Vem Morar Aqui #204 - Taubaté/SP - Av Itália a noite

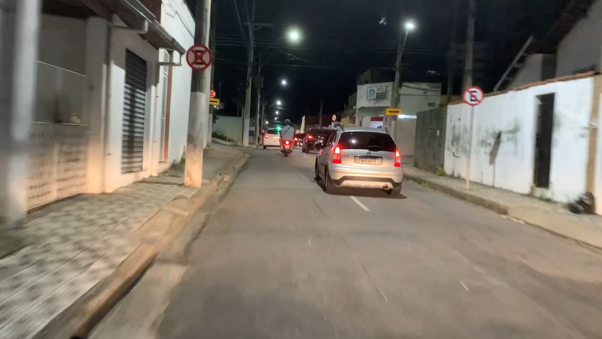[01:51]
E eu vou passar aqui pela região onde fica o CEMOB, né?
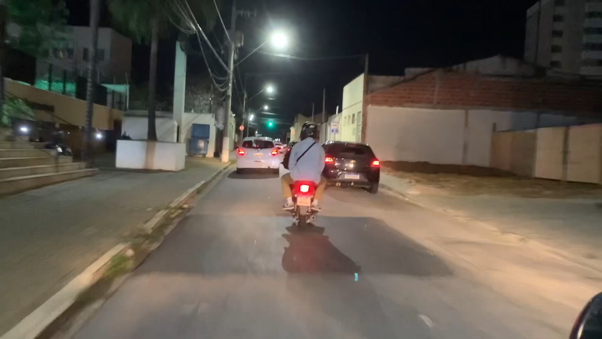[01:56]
Secretaria de Mobilidade Urbana Aqui na frente, aqui fica também a sede dos Coteiros, tá?
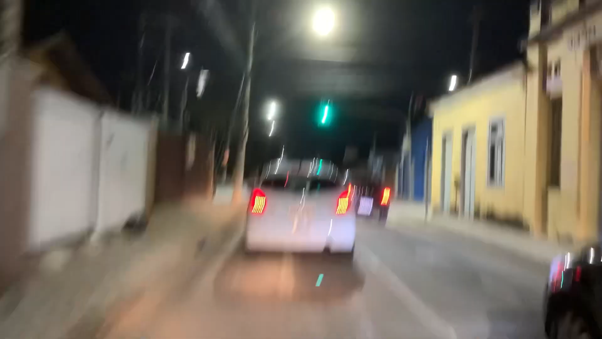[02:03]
É um bairro bem legal, muito bacana Bairro da Igreja de Santa Luzia Que chama Jaboticabeiras, tá galera? Tá aqui a minha esquerda, mais ou menos, aqui, tá?
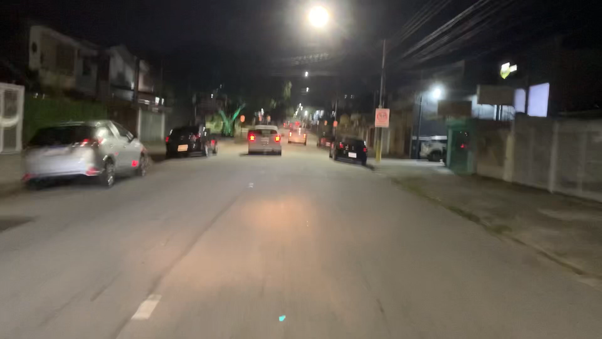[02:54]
A sede da Sabesp fica aqui do lado, tá galera? Aqui,
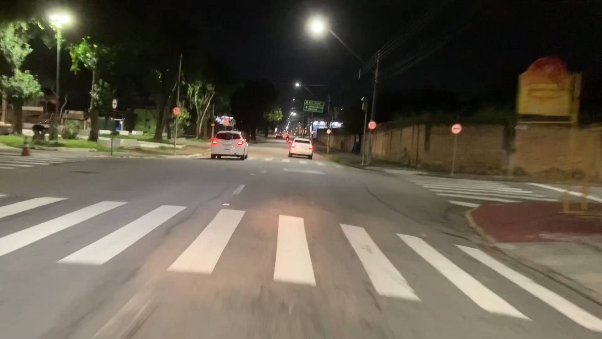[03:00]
ó Esse muro tijolavista do lado direito aqui É o Batalhão da Polícia Militar, né? A frente é a Avenida Independência Essa aqui passa por trás, tá? É a Avenida Bandeirantes, né?
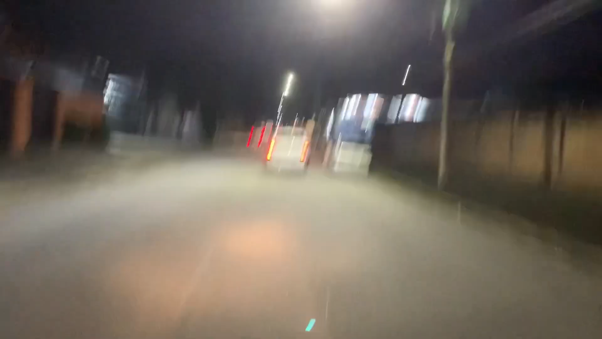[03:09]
Essa aqui é a Avenida Bandeirantes ainda, tá bom galera? Agora aqui eu já estou no bairro da Independência, tá? Eu vou virar lá na frente Pra mostrar pra vocês O
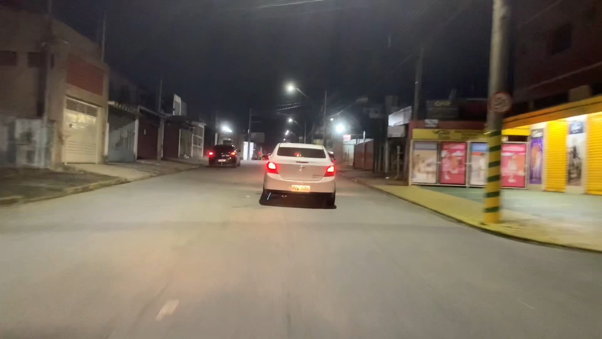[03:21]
contorno que vai sair na Avenida Independência E depois eu quebro na Avenida Itália, tá? Aqui tem vídeo no canal também De um condomínio Do lado direito meu Chama Cian A
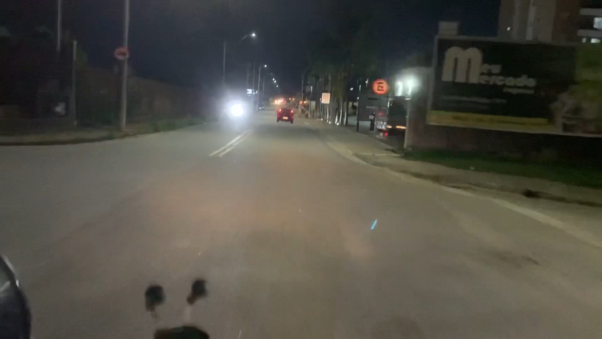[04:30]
Eu vou reto Ó O Cian Que é o Um condomínio famoso Que tem aqui Tá à direita A minha aqui agora E Eu vou sair na Vida de Independência Indo reto Tem vídeo no canal Da Vida de Independência também Vou passar em frente O Senai, tá?
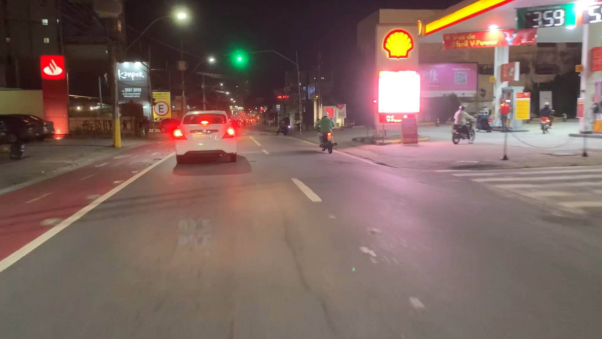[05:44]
Mudar de lugar Viria pra cá Essa é a minha opinião Aqui é muito legal, tá? Muito valorizado, tá? É, à esquerda aí o Senai, tá?
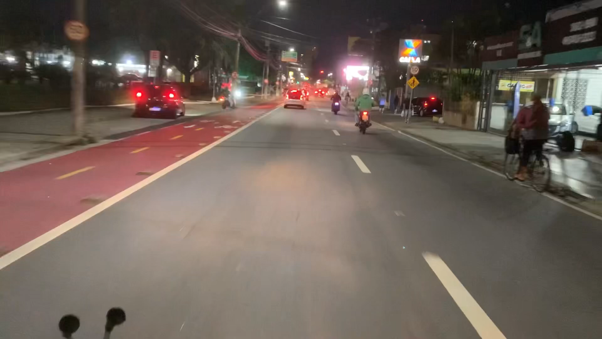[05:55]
Escola Senai Eu vou virar exatamente aí Porque o Senai Paralelo a dele Fica na Avenida Itália Aí na Avenida Itália Eu vou mostrar os barzinhos aí Que tem aí É,
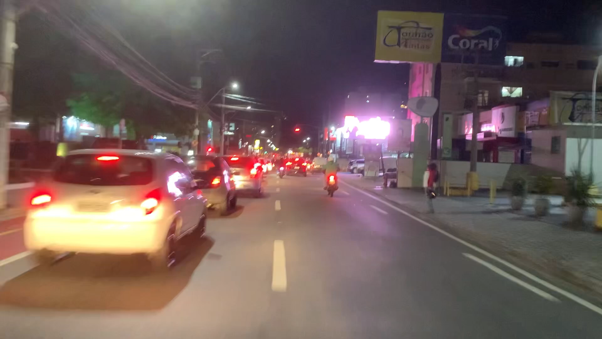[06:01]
um inscrito me perguntou Dica Cara, eu não sei dar dica, sabe? Eu sou meio tiozão Frequento um pouco o barzinho Mas Me falaram aí Que tem um aí Que é bem legal Que chama Varanda, parece Aí tem outros também Tem outros aí Tem Pra todos os gostos e bolsos, né?
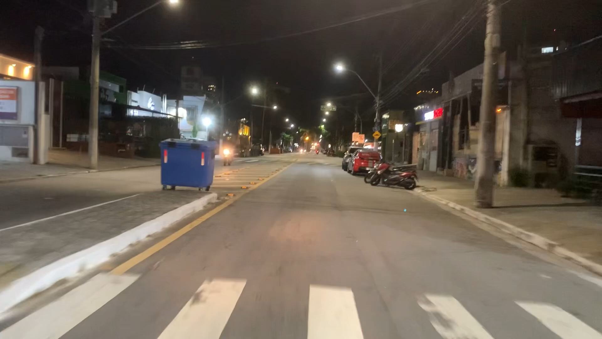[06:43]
É Sabe como é que é bar, né? Tem que ter A garotada, às vezes A rapaziada Se esquenta aí Então tem que ter policiamento Pra acalmar os ânimos aí Mas tem sim, tá? Tá bem próximo do batalhão Da polícia, né?
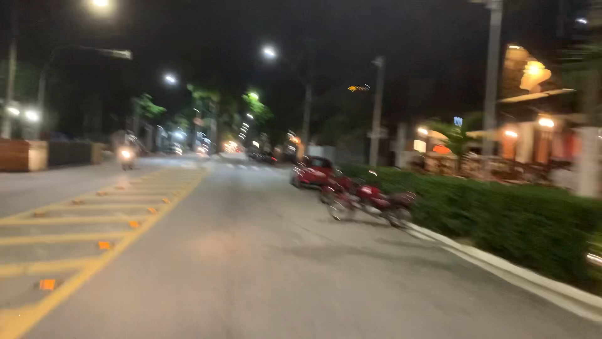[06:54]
Aí, ó Muito barzinho, tá, galera? Radar semafórico aí, né? Tem que ficar esperto E radar de velocidade também Quarenta por hora aqui, ó Beleza?
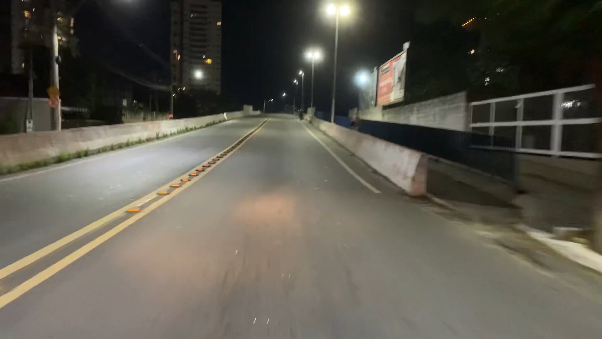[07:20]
Shopping Então o final dessa avenida aqui Lá no Taubaté Shopping, tá? Esse aqui é um lugar Muito valorizado Chama Esplanada Independência De um lado Flamboiando o outro Enfim Tá? Aqui tem de tudo Que você imagina Um comércio muito forte, tá?
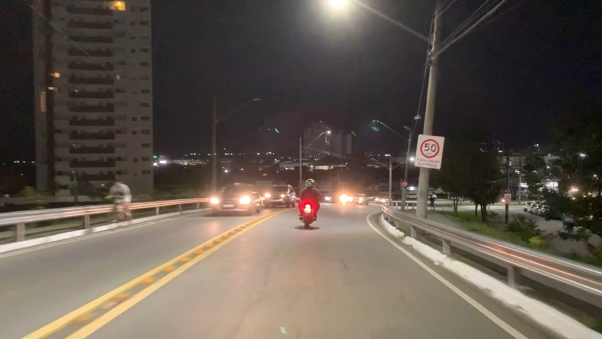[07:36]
E aí, galera Nessa avenida Itália Aqui também A gente tem bastante Comércio, né?
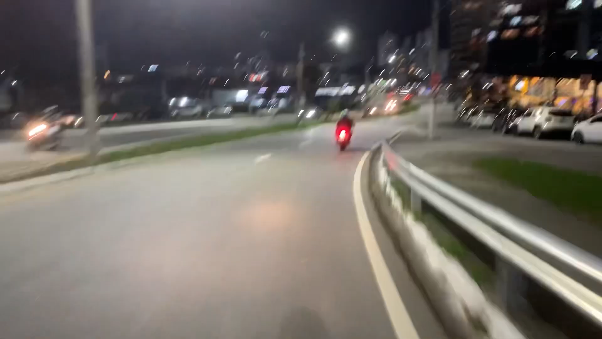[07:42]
Comércio Aqui tem Concessionária Toyota Aqui tem uma padaria Aqui tem uma padaria Muito tradicional Aí passamos por uma Por uma Academia, né?
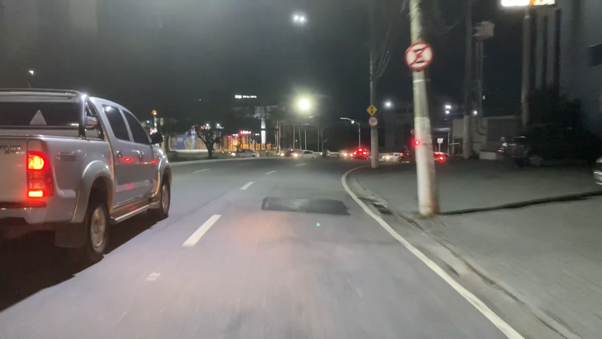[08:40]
estamos chegando Na Schneider, tá? Schneider também Tem bastante condomínios Tem condomínios aí Que tá na série
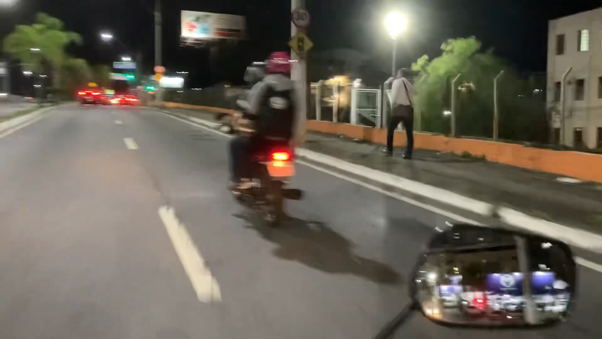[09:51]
À direita aqui é a Anhanguera À esquerda ali na frente É o supermercado Nagumo Que tá na série Dos supermercados também Na cidade Tem aí no canal